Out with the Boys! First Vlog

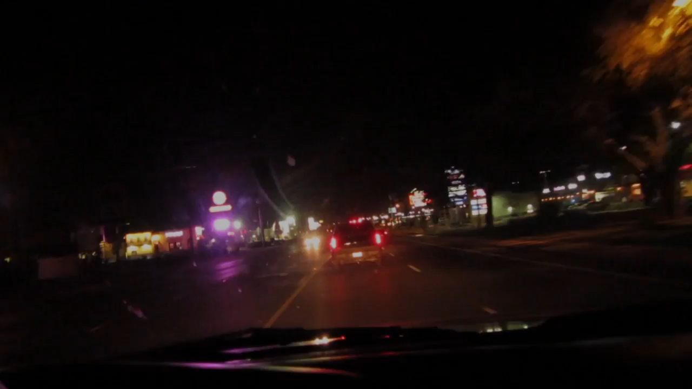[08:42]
Oh, it's another alien. Just kidding. It's my light again.